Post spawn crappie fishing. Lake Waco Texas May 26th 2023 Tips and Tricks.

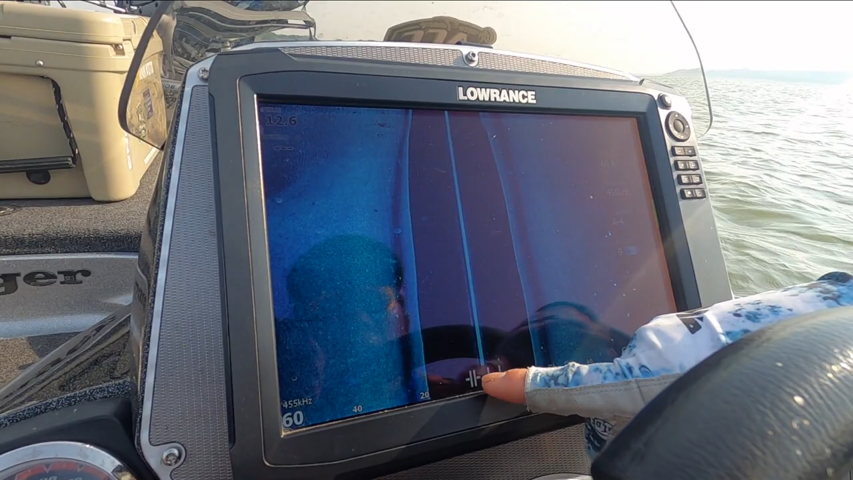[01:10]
This uh this uh you see how deep right now is about uh almost 20 feet deep and that's and on the on the left side it's all
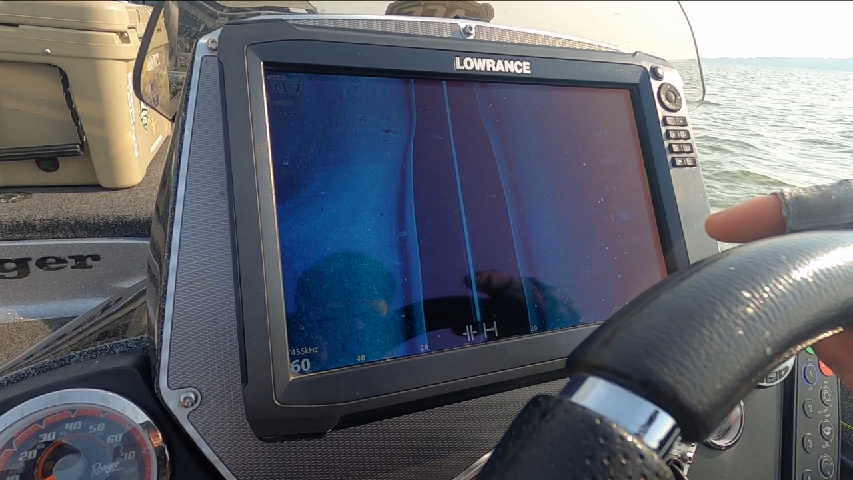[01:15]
it's all uh you see the contour it go up a little bit.
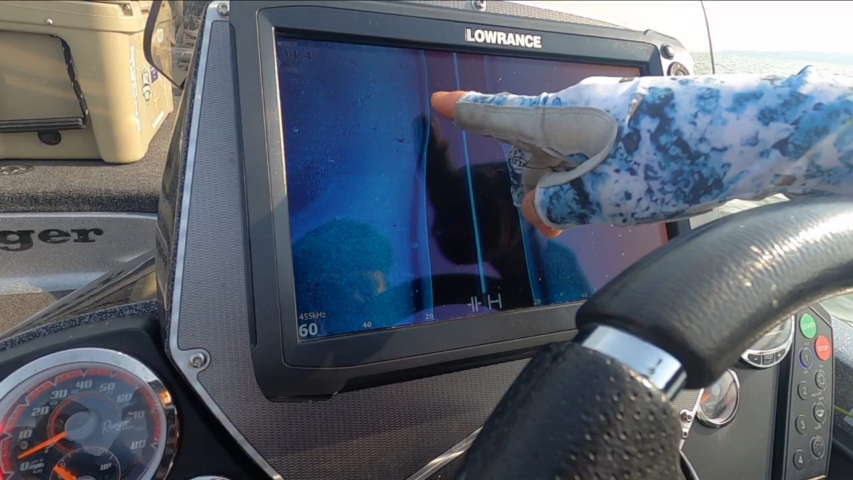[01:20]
Right. And so so basically you're searching on the uh on the uh the drops on the on the channels.
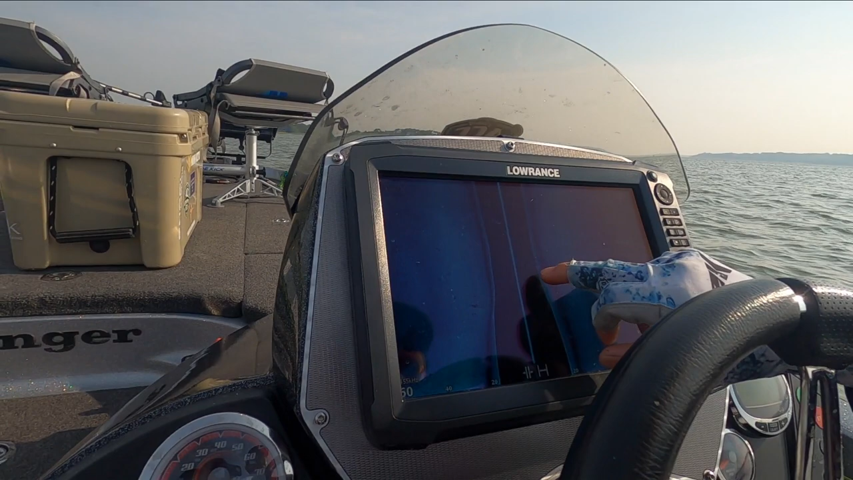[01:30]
Yeah look at that that that is the brush part right here. Okay. And you can see it that's a brush right here one brush right here right on the top of the okay we see on the drop of the uh on the ledge this
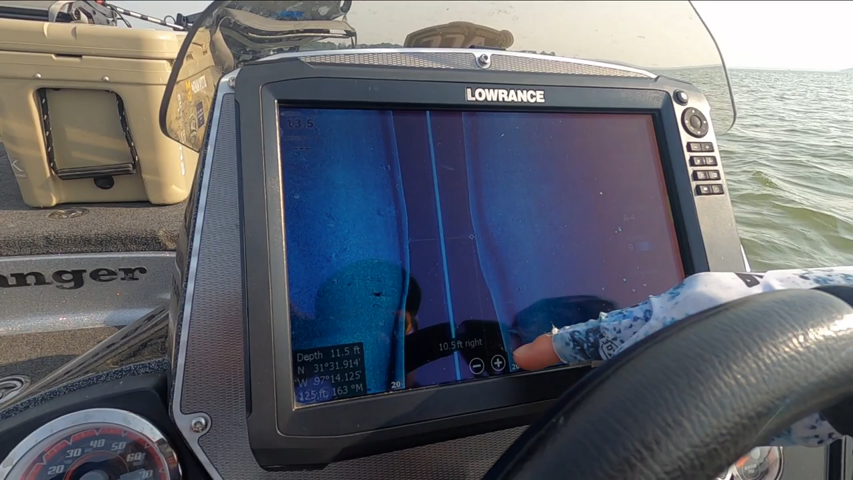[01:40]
drop right here go up that's the one brush that's where we're gonna go and try it out. Okay. So this this is another brush right here look at that.
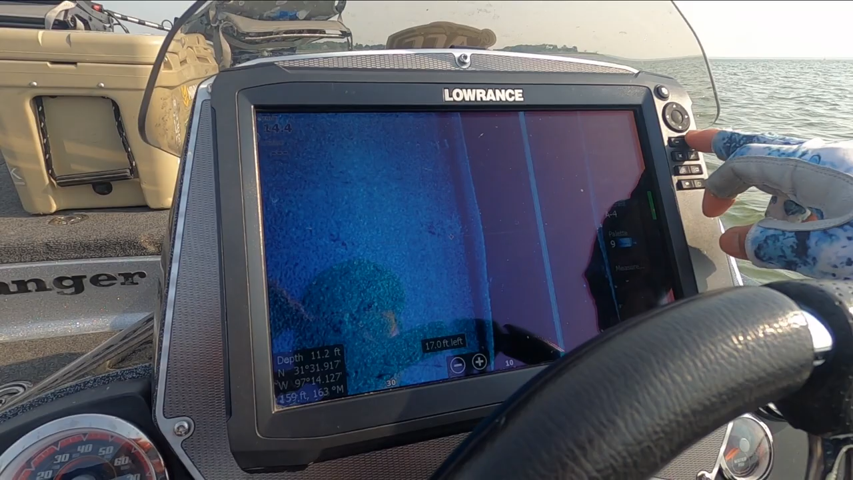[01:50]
Okay. One little brush right here. So so basically you will mark your waypoint on the brush and then go back and fish it.
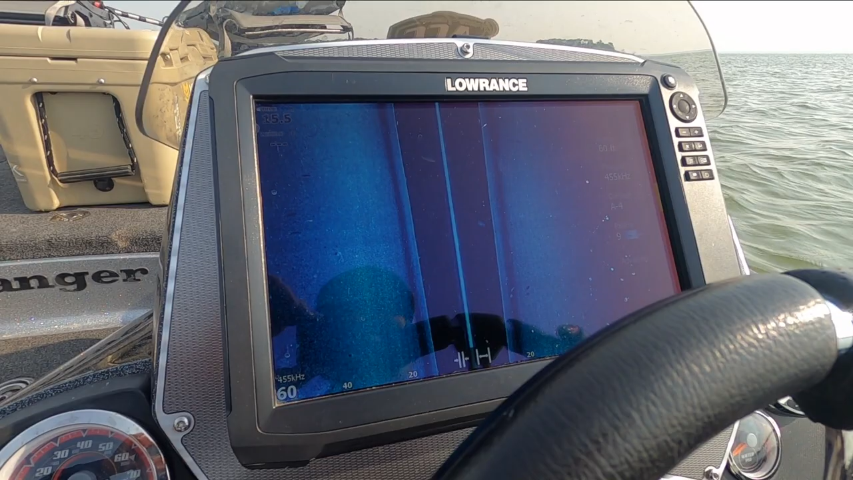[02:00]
Yeah and then we go back and and fish that brush and we just mark uh waypoint on that brush and then we we go back on the gps and and then we just go fishing. Okay cool.
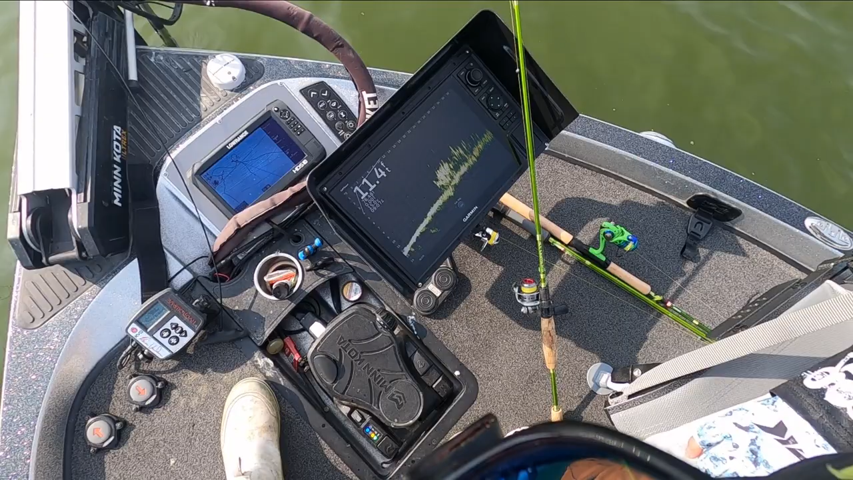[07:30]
nice fish mr paul thank you you guys hopefully y'all can see that the brush pile is loaded loaded that's all crop that's probably about 50 to 70 crappie on there go to that yeah go to that minecraft mr paul's uh way to find crop is awesome you guys in here let me spot here you go okay you got it that's the screen okay that's that 1 30 seconds you guys go down there's the bit going down uh-oh we got one following already
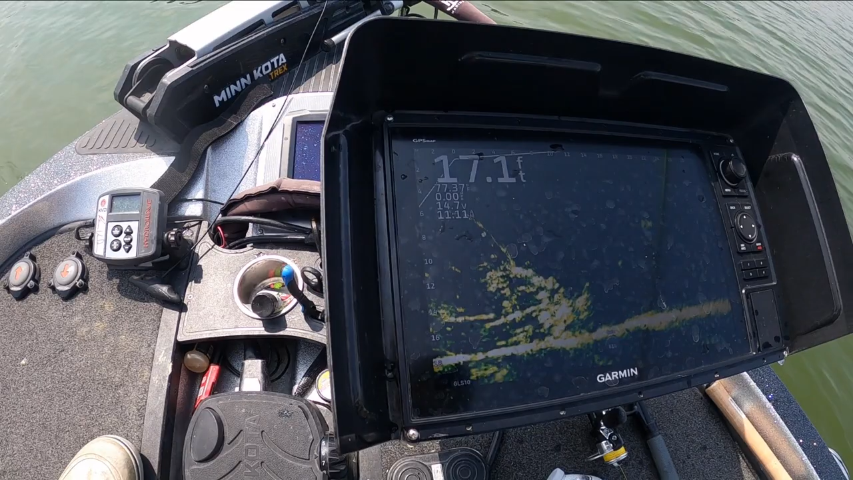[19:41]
On screen: depth 17.1 ft
okay guys i'm gonna record a little crappie action
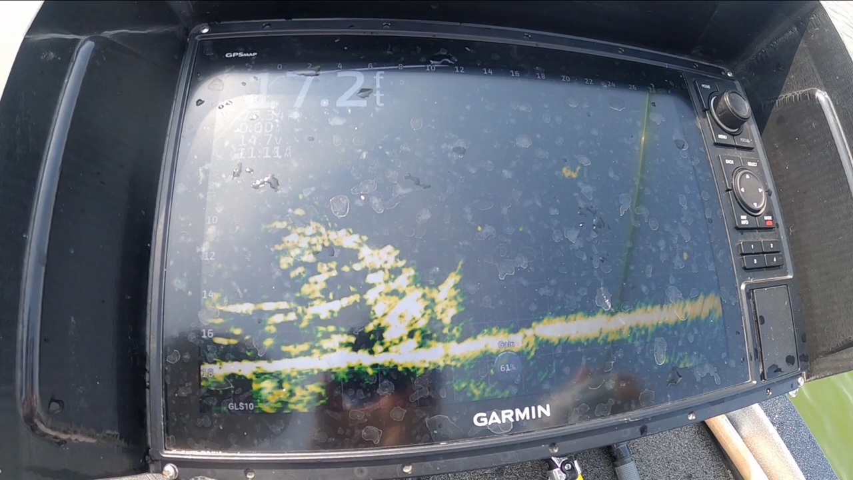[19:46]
on here's the jig let's go here the jig fall okay cool it's right there
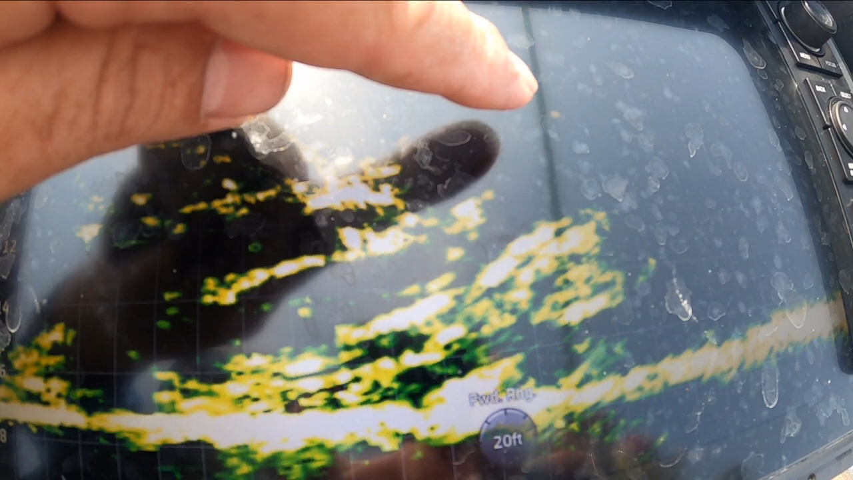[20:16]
there's the fish he's right on top of the fish
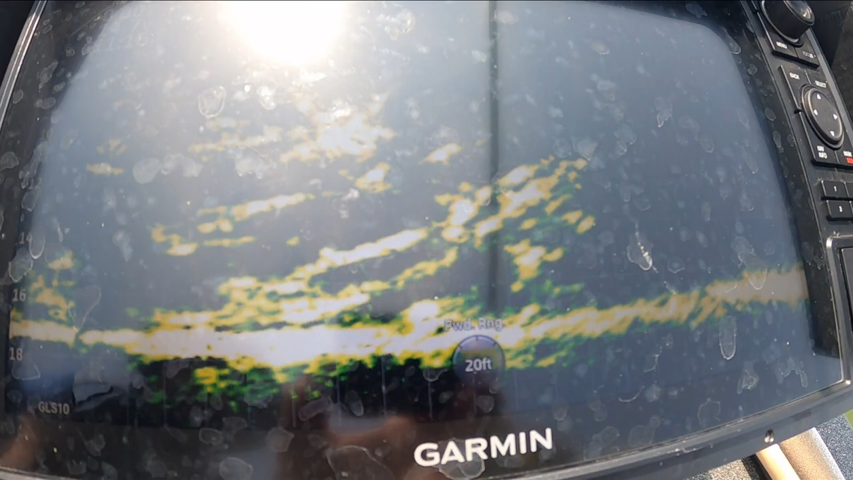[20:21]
there's the fish got one did you see the fish coming yeah that's a good one that's a good one oh yeah that's a keeper that's a good one there's a hole one thirty second ounce jig you guys
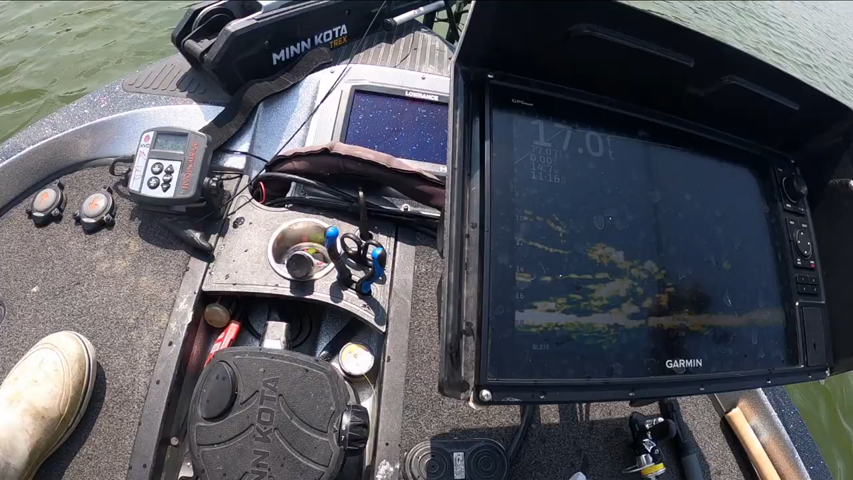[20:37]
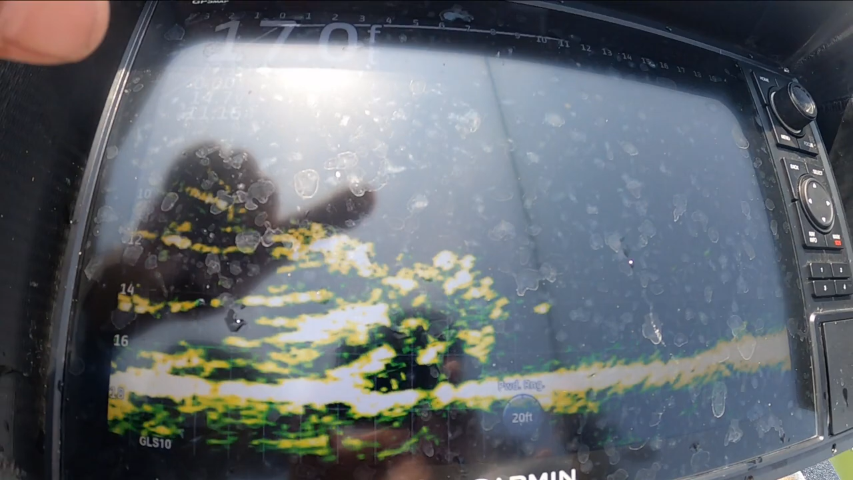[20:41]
here's the jig coming okay guys there's this jig right there falling okay